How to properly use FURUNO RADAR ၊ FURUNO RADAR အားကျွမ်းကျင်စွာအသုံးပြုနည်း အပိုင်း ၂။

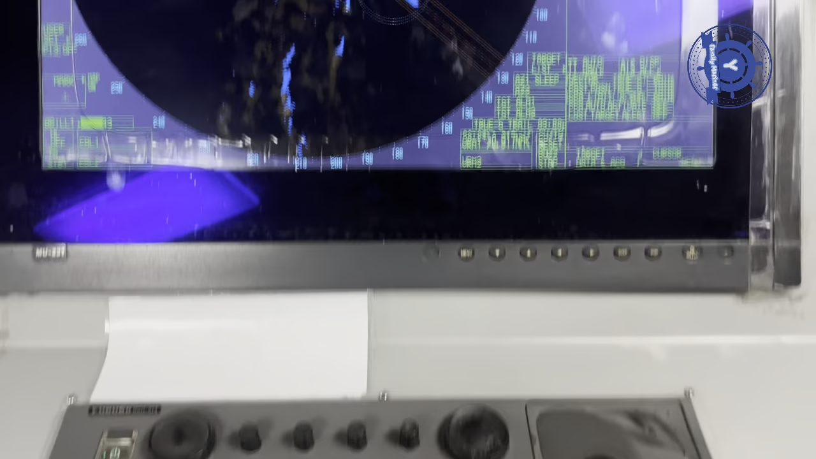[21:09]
ကျတော့ ဒီ menu ဆိုလို့ရှိရင် ကျွန်တော်တို့ ဒီ menu လေးကို ကျွန်တော်တို့ တစ်ချက် နှိပ်လိုက်ပြီ ဆိုတာ
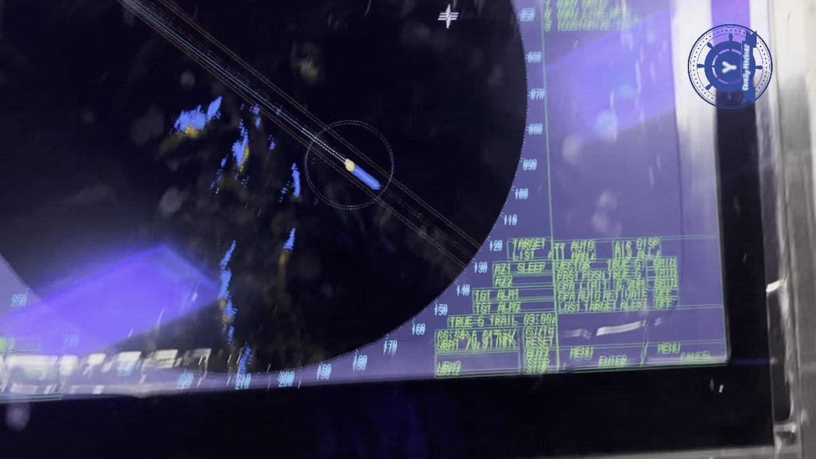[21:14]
ਨੇ ဒီ ကျွန်တော်တို့ ရဲ့ ဒီ menu phone လို့ ပြောမယ် ဆိုရင် setting ပေါ့ နော် ကျွန်တော်တို့ ရဲ့
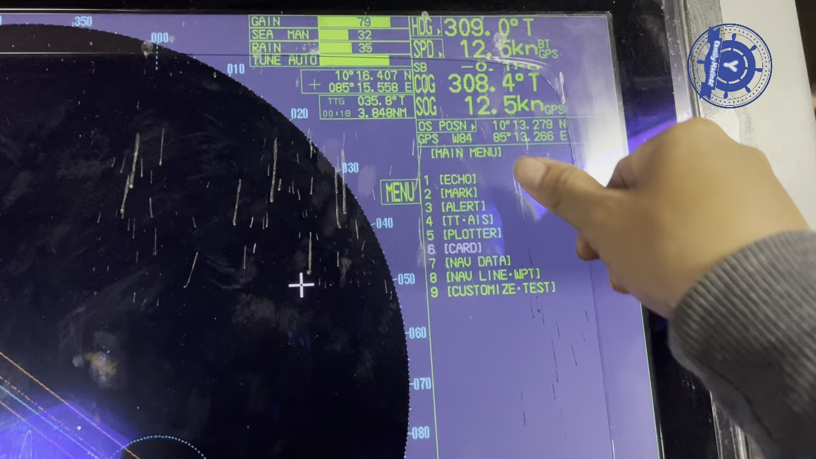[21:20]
ဒီ phone တွေ မှာ ဆိုရင် ကျွန်တော် setting တွေ ကို ရောက်သွားမှာ ပေါ့ နော် ဒါက menu နောက် တစ်ချက် ထပ်နေ ပျောက်သွားတယ် နော် တစ်ချက် ထပ်နေ
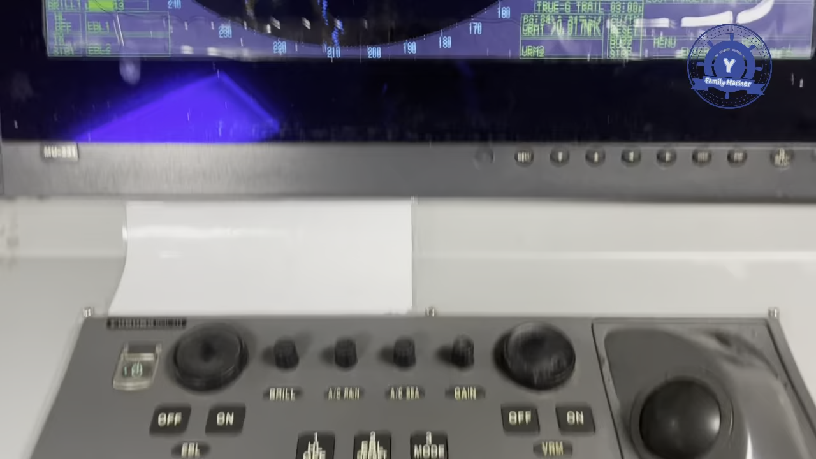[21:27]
ပေါ်လာမယ် နောက် တစ်ချက် ထပ်နေ ပျောက်သွားတယ် နော်
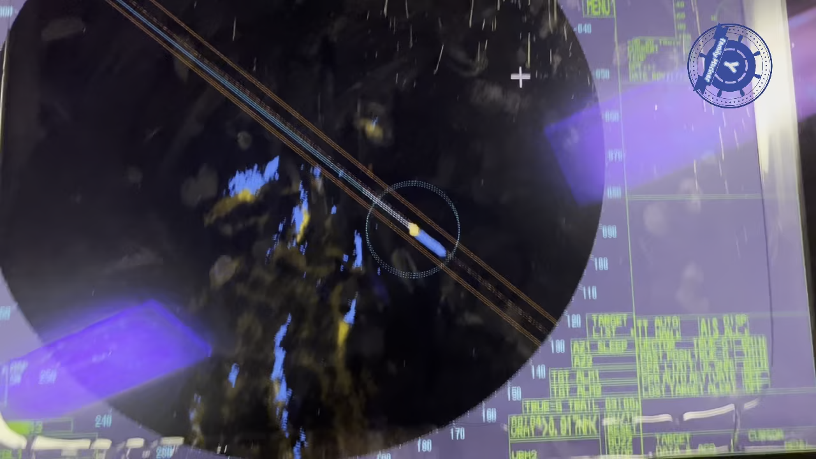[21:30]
menu ပြီး ကျွန်တော် acquire acquire ကျတော့ကျွန်တော် target တစ်ခုပေါ်မှာပုံမှန်အဖြစ်ကျွန်တော် right click နဲ့ကျွန်တော်ဥက acquire လုပ်ကြပါဘောနော် right
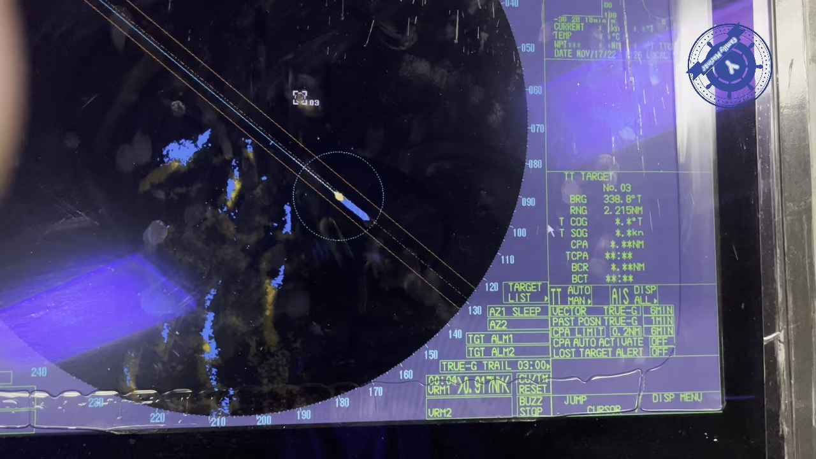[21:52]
target data ပေါ်လာမှာပေါ့ အဲ့လိုမှမဟုတ်ဘူး ကျွန်တော်တို့က အဲ့လိုမျိုးဟိုက ကျွန်တော်ဒီ keyboard ပေါ့နော် keyboard ရဲ့ left click
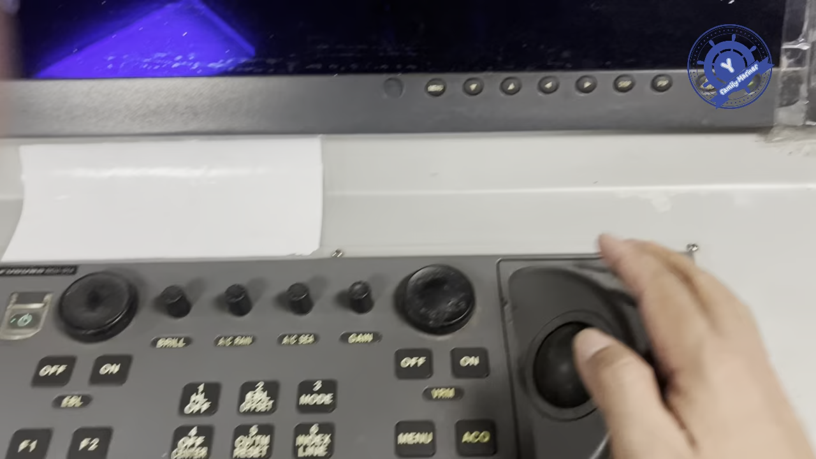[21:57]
ကိုကျွန်တော်မတုံးကျင်ဘူးတခါရဲ့ကျွန်တော်တို့ဒီ strip clip
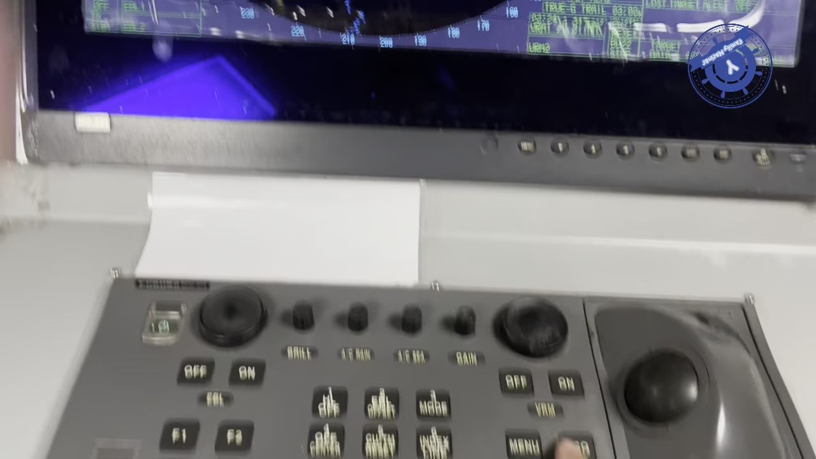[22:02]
ကိုတုံးကျင်လဲဆိုရင်ရပါတယ်ကိုထားကျင်တဲ့နေရာမှာ cursor လေးတင်လိုက်ပေါ့အော့ဘဂျက်တစ်ခုခုပေါ့မှာ shift ဆိုလဲ shift ပေါ့နော်
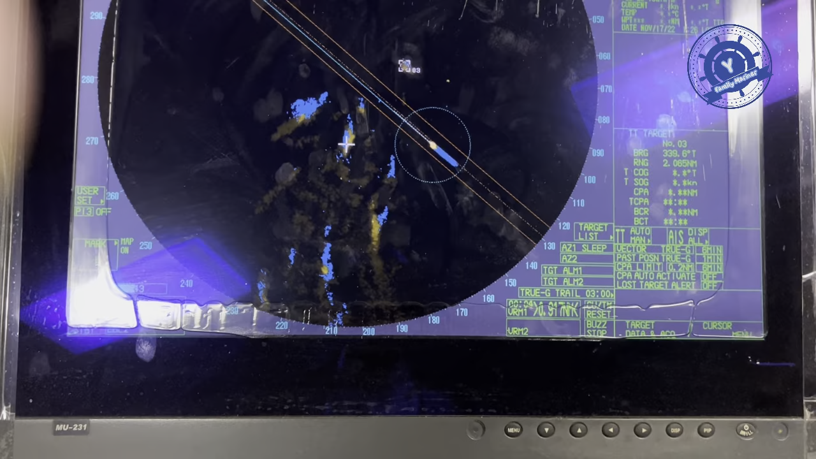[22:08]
အဲနောက်တစ်ခုကကျွန်တော်က fishing boat ဆိုရင် fishing boat လေးပေါ့နော်တစ်ခုခုပေါ့မှာ cursor
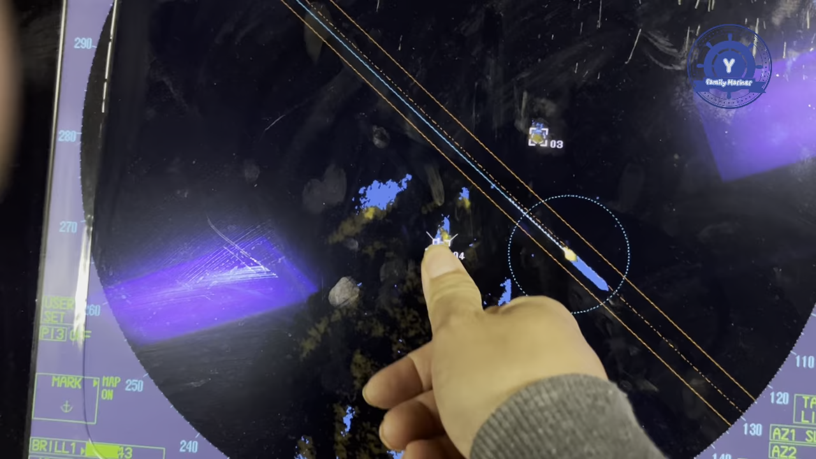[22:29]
ကိုပေါ်လာမှာဖြစ်ပါတယ်နော်အဲ့ဒီကဟာတွေကိုကျွန်တော်အခု acquire target data ဖြတ်ချင်နေဆိုရင် तू အောက်မှာ target cancel
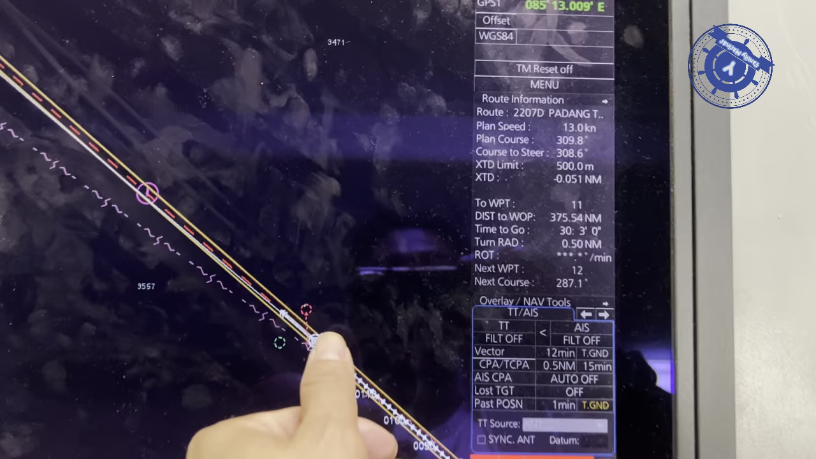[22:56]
နှိပ်ချင်တယ်ပေါ့နော်ဟိုကျွန်တော်တို့ over radar မှာကျွန်တော်ဒီ target acquire target data
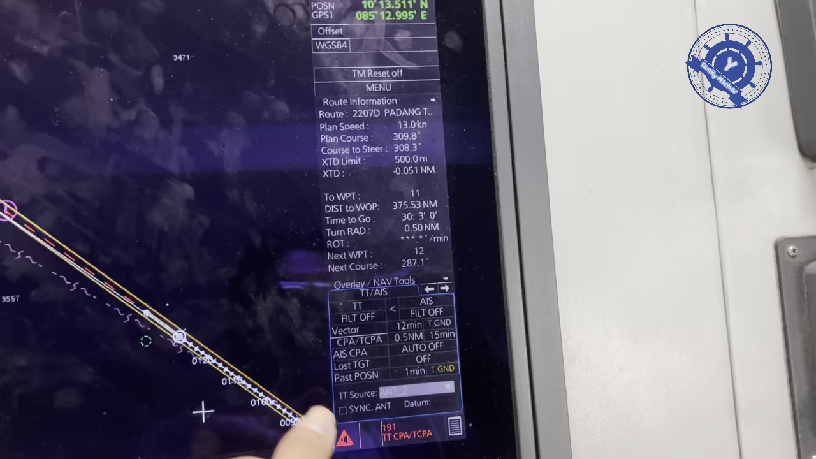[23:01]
ထည့်ထားတယ်ကျွန်တော်ရဲ့ဒီဘက် edit မှာကျွန်တော် CBA TCPU 0.5 တော့တကယ်မှထည့်ထားတဲ့အတွက်ကြောင့်မလို့ကျွန်တော် CBA TCP